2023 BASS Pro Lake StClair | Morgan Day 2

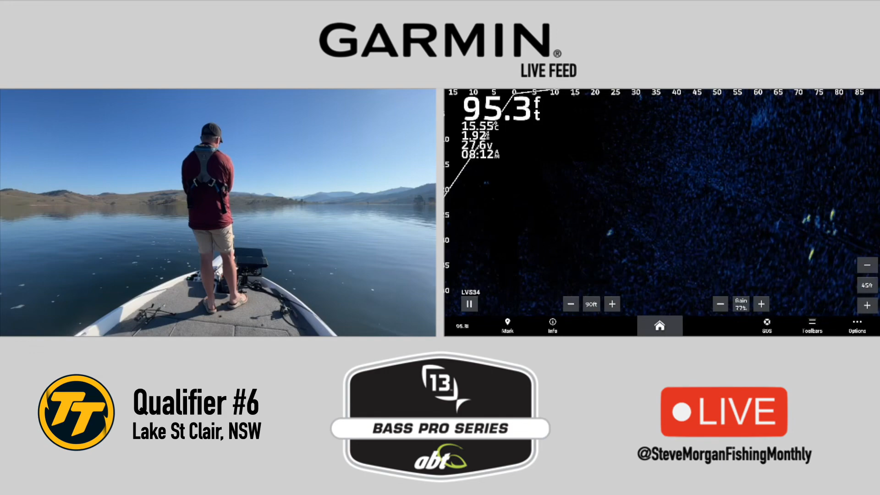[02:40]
On screen: depth 95.3 ft
One of the things I learned over this couple of days of open water fishing in St Clair, is that the further the fish are from the boat, the more likely they are to have a go at your lure. I first see these fish when they're nearly 100 feet away from their boat. You can just see the shadow of the stick minnow sinking down. Sort of behind the fish, the boat's drifting towards them. It looks like they're swimming at the boat, but we're actually just drifting towards them. The fish here are now coming up to that slow rolled stick minnow. First one or two fish, but eventually four or five.